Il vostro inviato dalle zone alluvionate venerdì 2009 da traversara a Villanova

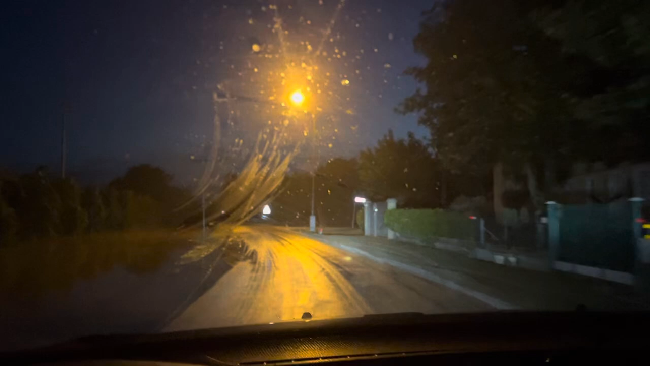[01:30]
ce l'abbiamo fatta c'è un mucchio di pantanone per andare più piano mi sono impantanato anche la macchina ma va bene qua abbiamo sempre